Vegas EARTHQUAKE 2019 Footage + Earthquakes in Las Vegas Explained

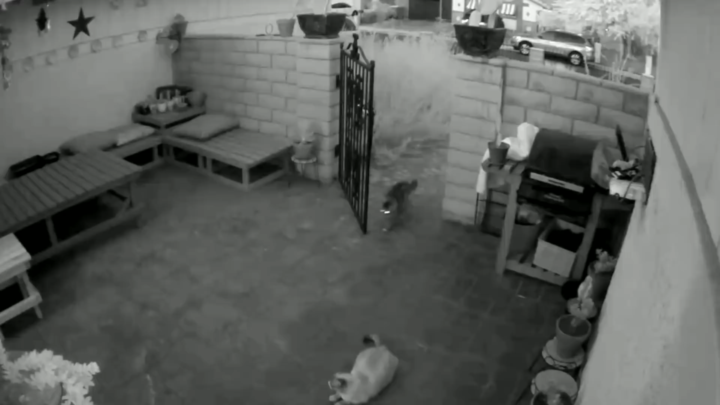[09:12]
balcony the lanai and the biggest thing that you see is that the gates start to shake and sway and if you look in the top right corner or top left corner of that video you'll see our little trinkets start to sway and they sway for some time and it was just an unnerving experience to have that happen to you to say the least now everybody here is safe and for the record nobody's ever in
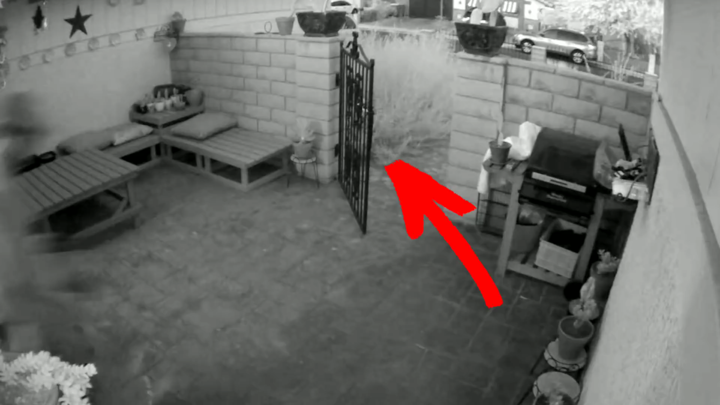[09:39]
the state of Nevada been injured in an earthquake even though there were six major earthquakes